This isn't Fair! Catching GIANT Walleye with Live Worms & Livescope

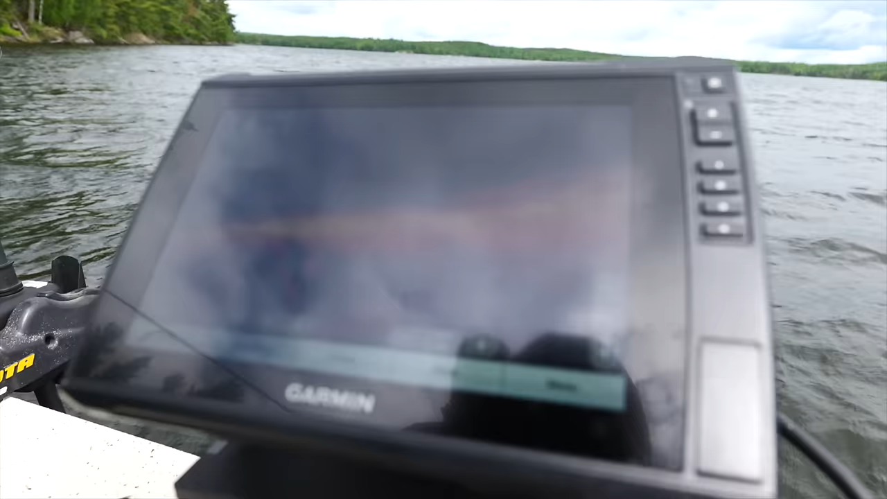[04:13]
all right all right dad how far is he at so you got your numbers right here see he's 28 foot there
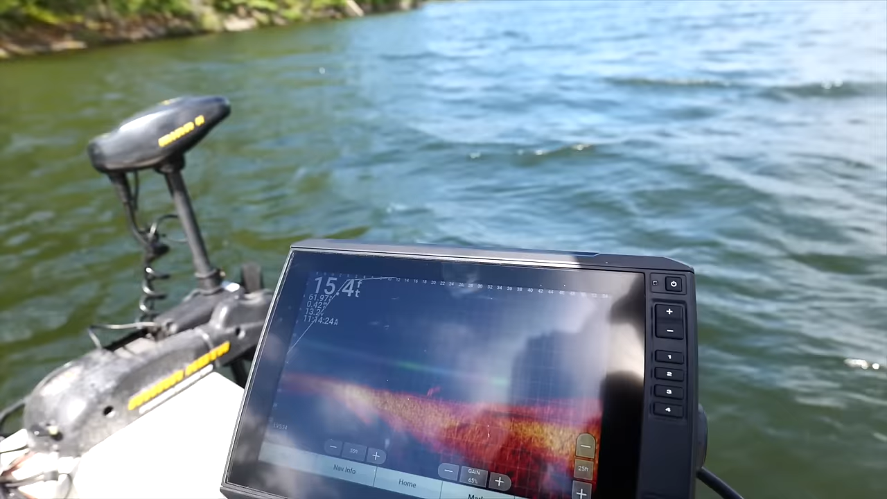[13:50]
stay on them for you that is a big one that's that's a real big one there
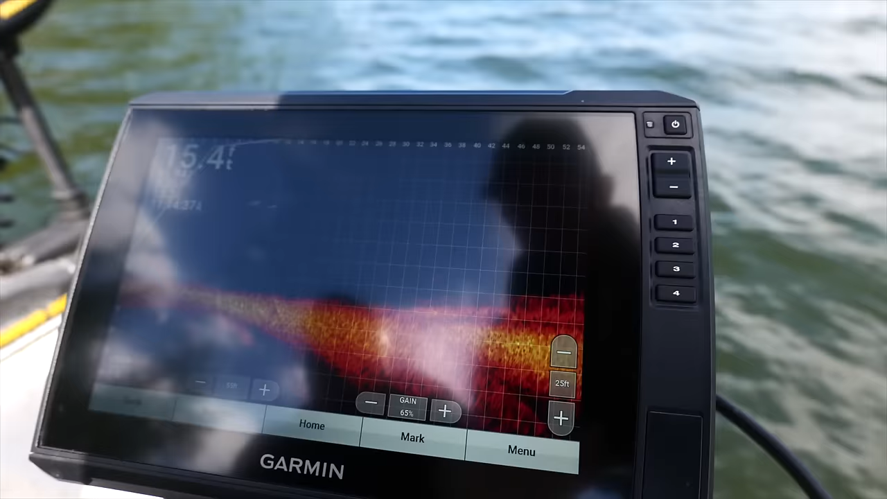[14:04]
all right all right i'm gonna go towards it
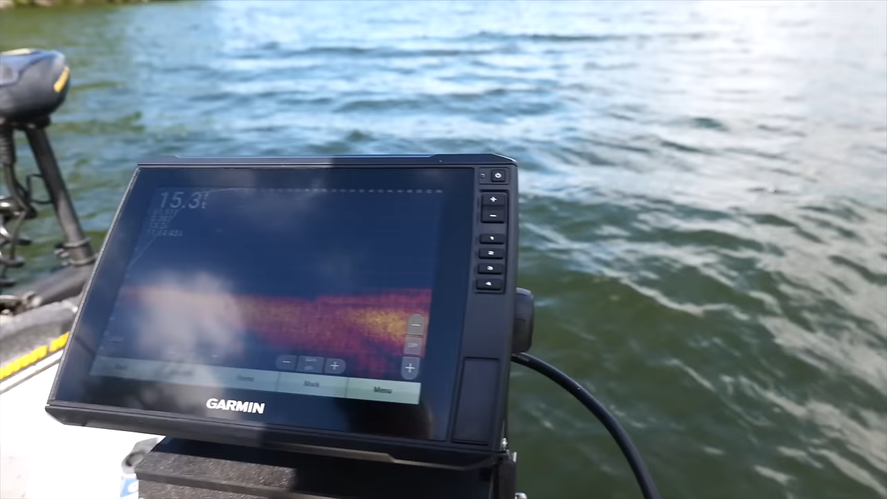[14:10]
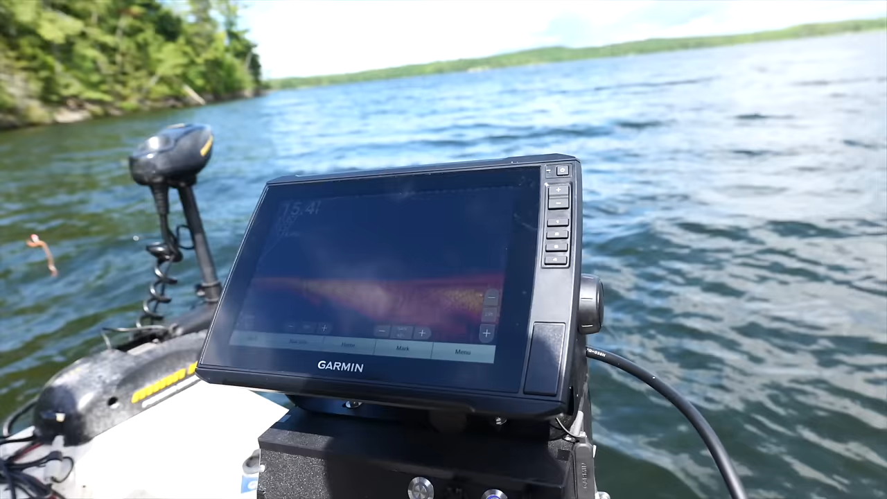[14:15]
go ahead and pitch at that giant there dad
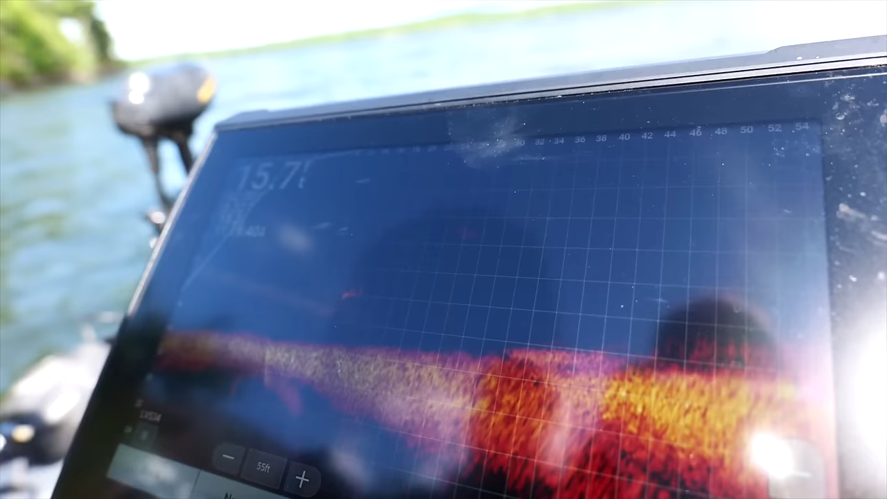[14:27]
okay baits going down he's gonna see it
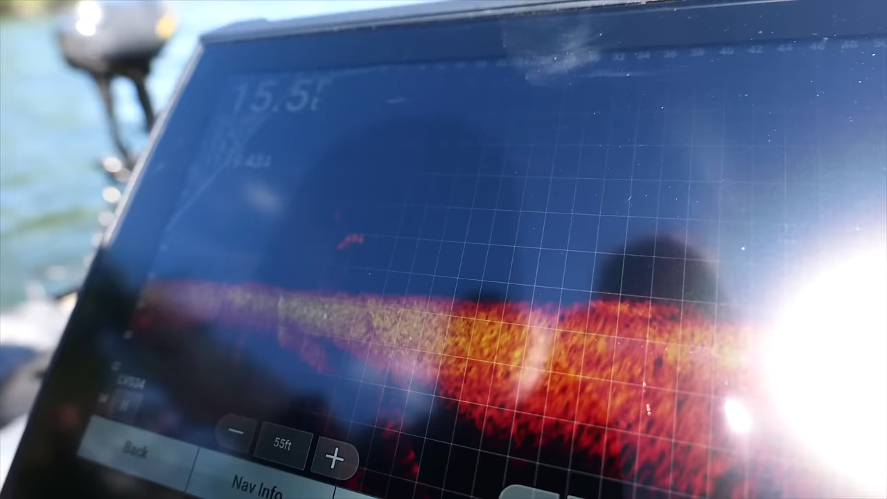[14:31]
okay he's going to the bottom he's going to the bottom
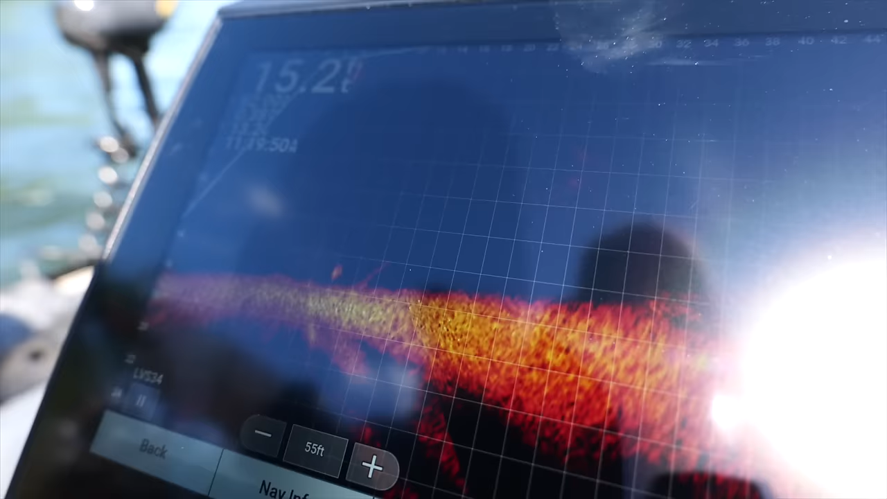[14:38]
he's going down to it there he is got him
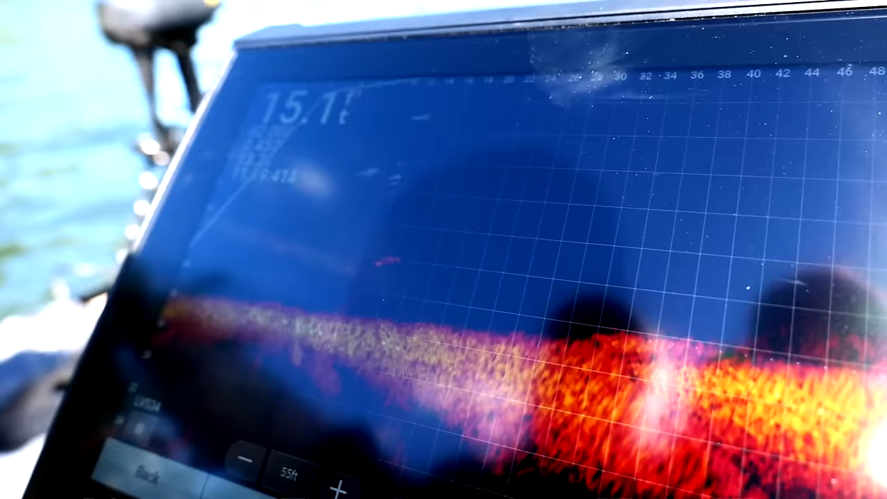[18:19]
it's a deadly combo for these walleye and
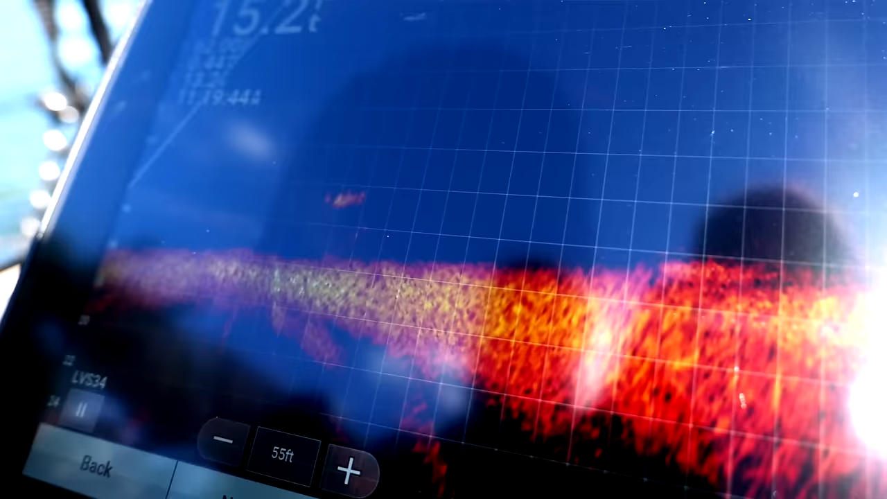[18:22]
that was really cool because we we saw the big the fish on the graph dad made a perfect cast